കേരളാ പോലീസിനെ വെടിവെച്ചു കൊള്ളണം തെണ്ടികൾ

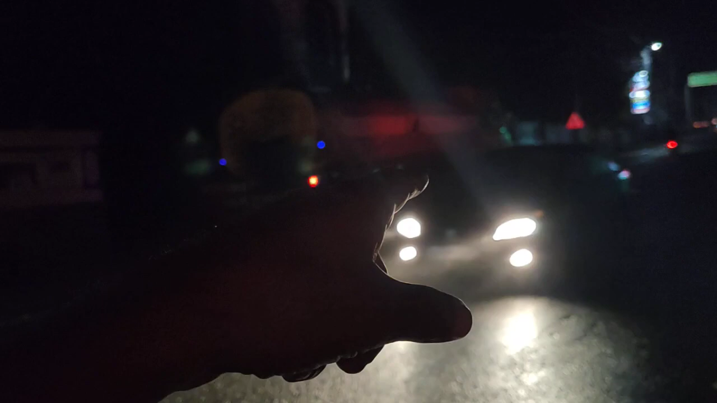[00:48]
ഈ ലോറി ഡ്രൈവറോട് ജസ്റ്റ് കൈ കാണിച്ചിട്ട് ഇങ്ങനൊരു ആവശ്യമാണ്, ഒരു ആംബുലൻസ് ആണ്, ഇനി എമർജൻസി വരാം,
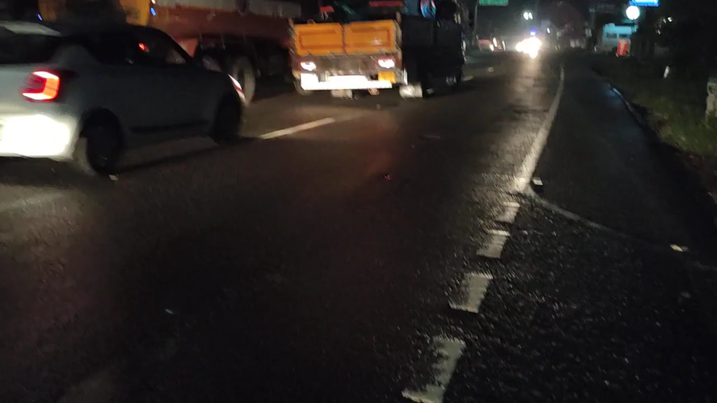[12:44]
അടുത്ത ആംബുലൻസ് പോകുന്നുണ്ട്, മഴ സമയമാണ്. എന്നിട്ടാണ് ഇപ്പൊ നാലോ അഞ്ചോ ആംബുലൻസ് അപകടങ്ങളുമായിട്ട് ഇവിടുന്ന് പോയി.